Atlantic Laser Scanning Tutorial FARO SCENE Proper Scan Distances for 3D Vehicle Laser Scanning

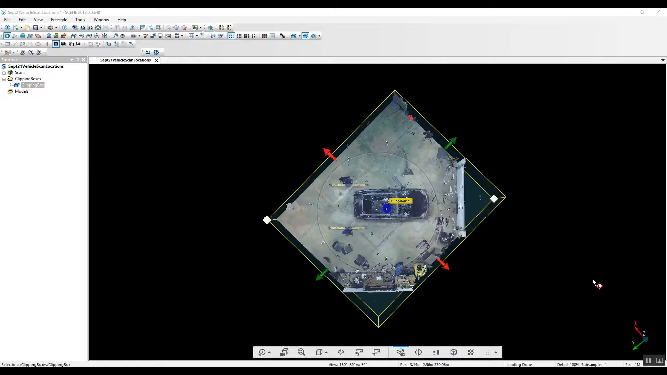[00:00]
Hi this is Nick at Atlantic Laser Scanning. Today we're going to take a look at proper scan distances and some different techniques for scanning vehicles.
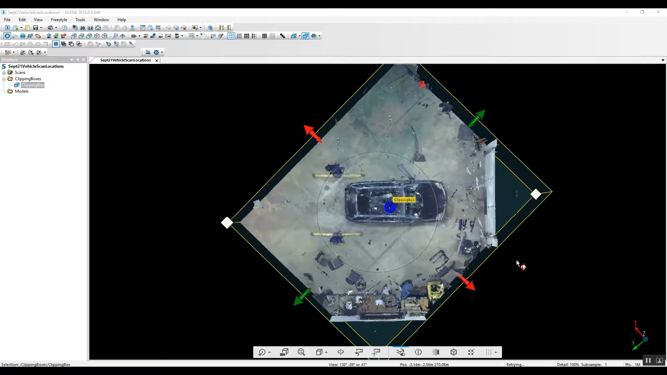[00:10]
So as you can see we've got a fully registered project here. We've got a project point cloud created which enables us to have a clip box.
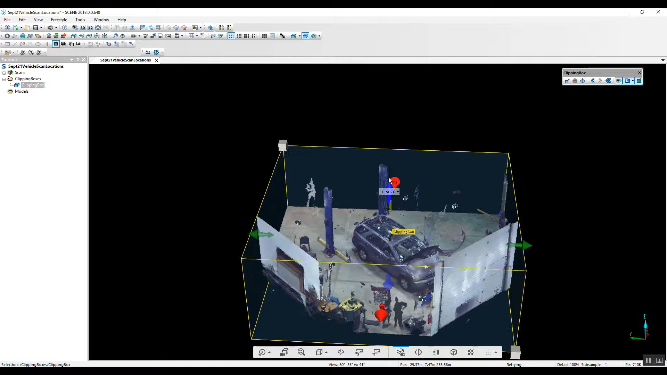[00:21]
This clip box temporarily will eliminate walls, roof, any kind of data that you deem necessary. In this case we just want to look down inside of this building and take a look at the vehicle that was scanned.
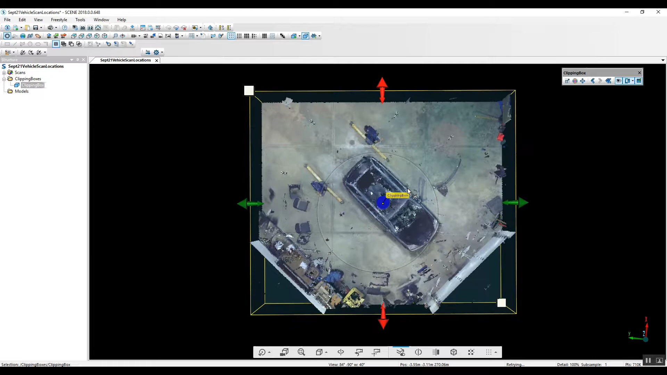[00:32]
Now as you can see we've got multiple scan locations around it.
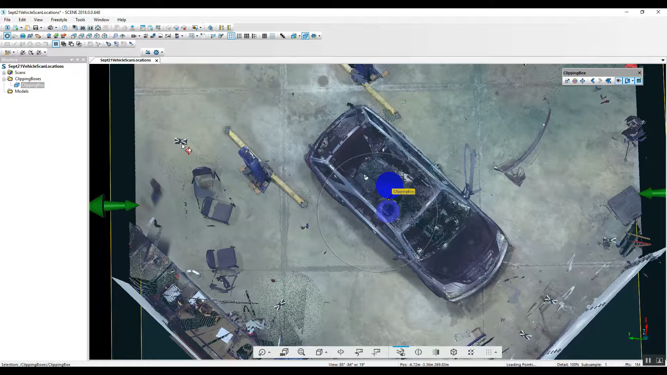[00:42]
As in the small scan 3D little icons that are placed and we've got front end damage in the vehicle.
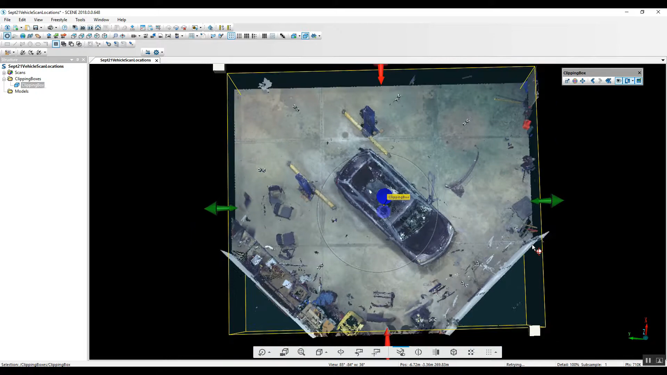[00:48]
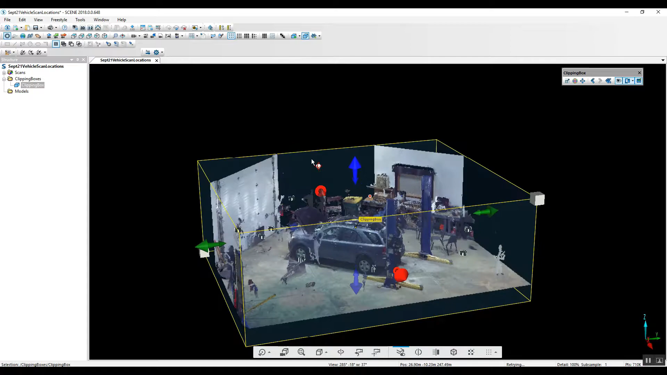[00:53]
So what they've done in this particular scan is we've got 1, 2, 3, 4, 5, 6, 7, 8, 9 scan locations. As you can see you've got the top of the screen here is your broadside scan which is matched by the bottom of the screen broadside scan. We've got on the corners over here just to the left rear
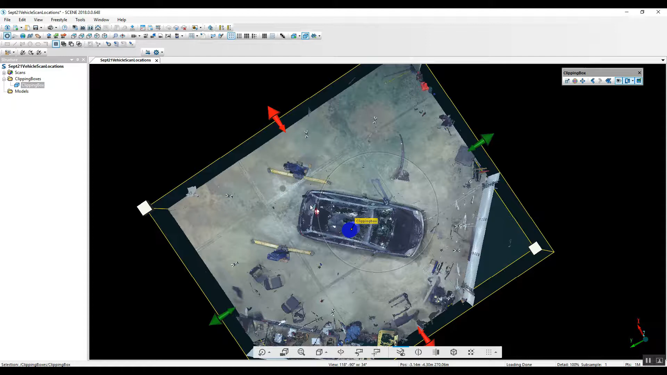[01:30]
quarter panel this is going to capture another version of this broadside of the vehicle as well as some of the rear. Then you've got a rear scan which is capturing just the rear of the vehicle. And you've got another quarter panel scan again
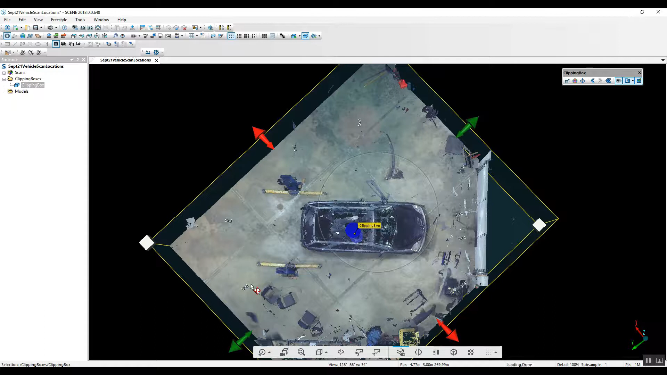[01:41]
you're capturing the rear and broadside which helps this rear scan connect to the broadside scan. You've got a broadside scan on the bottom here.
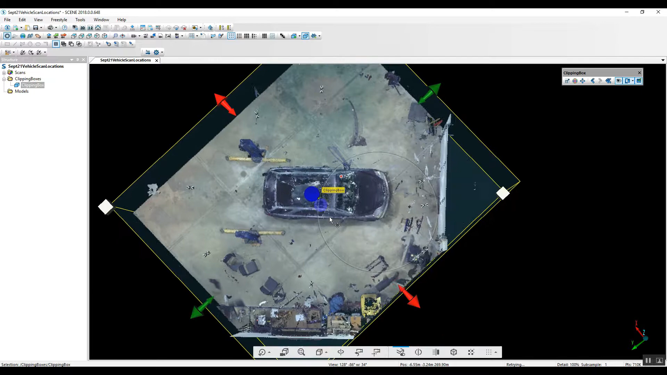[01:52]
Now as we have a lot of people call and ask us you know if we've got more detail we're trying to capture on the front of the vehicle is it okay if we do more scans.
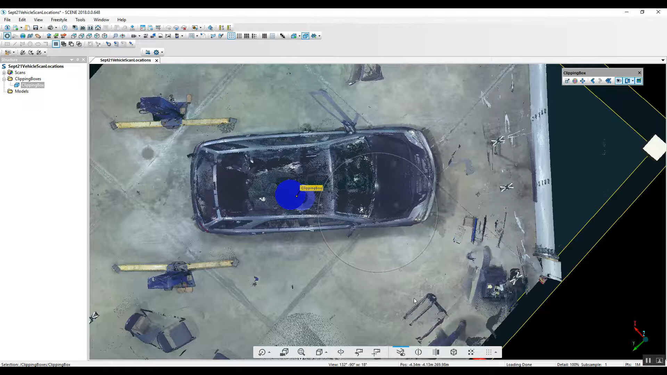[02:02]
Yes it is. It's not going to hurt anything to do a few extra scans.
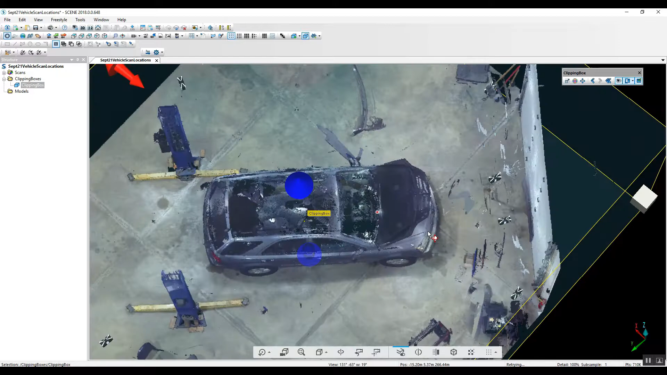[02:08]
And in this case the scans as you can see down here to our right hand corner
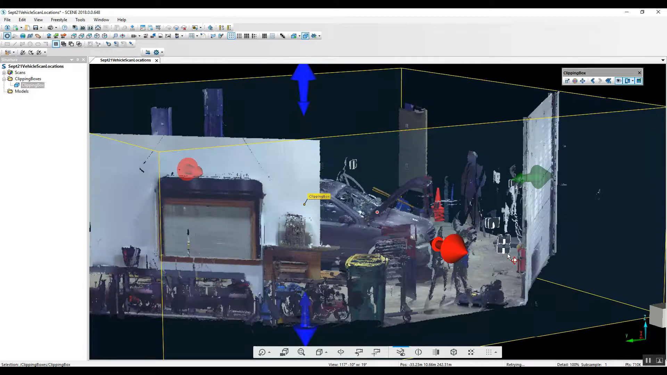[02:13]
they've reduced the height of the scanner.
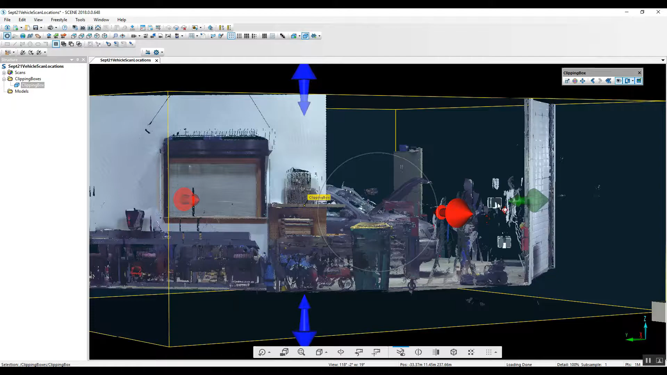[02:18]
So this scanner just here which would be in the center of your screen.
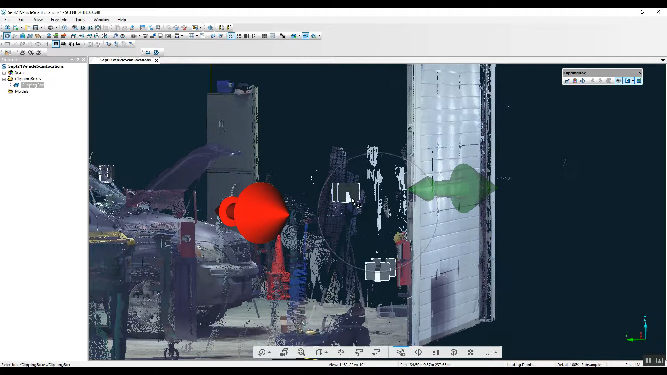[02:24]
There's your around maybe five feet high. They're trying to capture front end damage so they did a couple of scans maybe at about 24 inches off the ground.
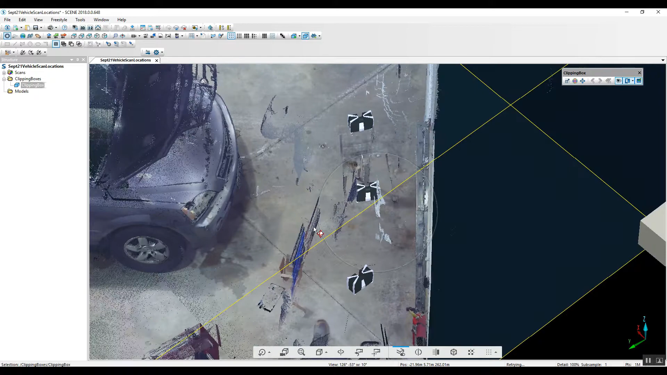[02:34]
You can see that because that damage was on the front of the vehicle they've got two separate locations at about 24 inches off the ground. And this gives them different angles into the front end of the vehicle. From different angles you're going to be able to not have the kind of shadowing that you would have if you were going to be just maybe scanning from direct on in the front. So having multiple angles around your damage points and multiple heights should give you
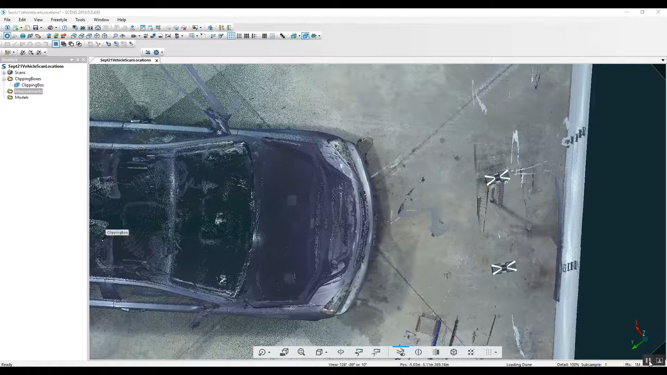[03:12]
much more detail and much less shadowing than if you were to not do that. Now to actually do some measuring let's take a look at what the distances were between the scans and the vehicle.
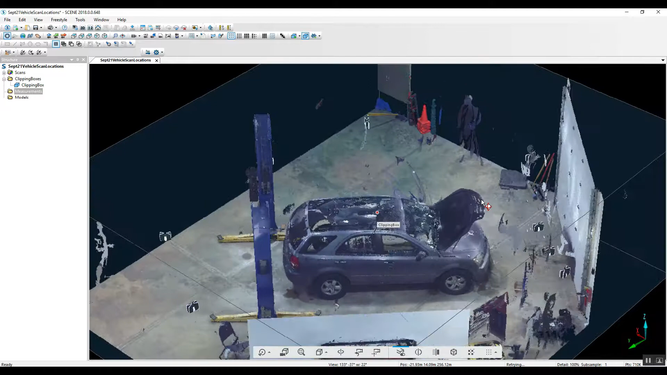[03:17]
If we just go directly from the top.
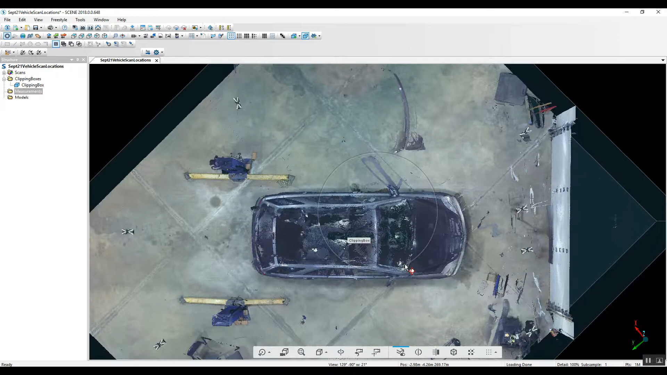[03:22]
So now we've got some measurements in.
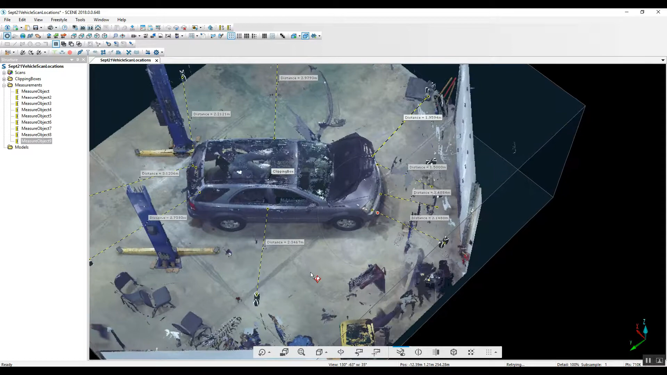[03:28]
About 2.3 meters from the broadside here.
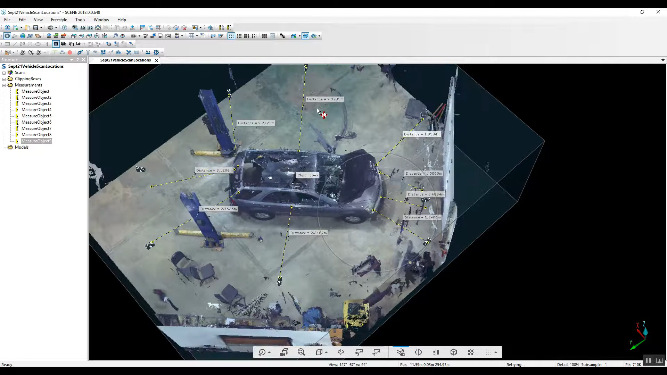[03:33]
Closer to 3 than the other side doesn't really matter. I think it was more because of the amount of stuff inhibiting where you could set the scanner on this side.
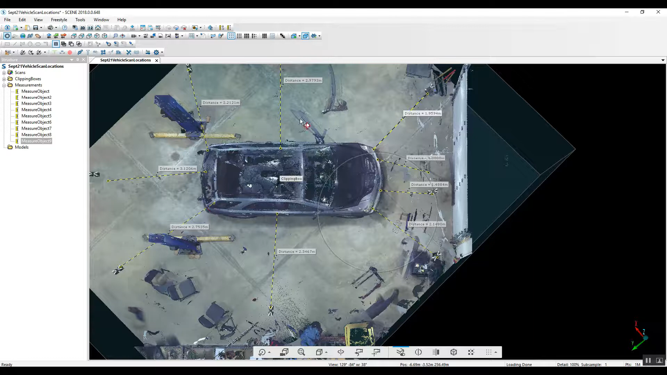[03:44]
But anywhere around that 2 to 3 meter range is just fine around the vehicle. You can see in the front where there was more detail needed. You know you're a meter and a half. You know as long as you're not you know a foot away from something or you know 50-60 feet away.
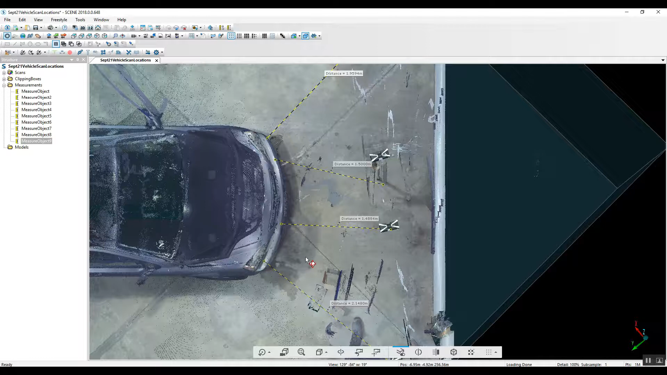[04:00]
You're going to end up with some excellent data.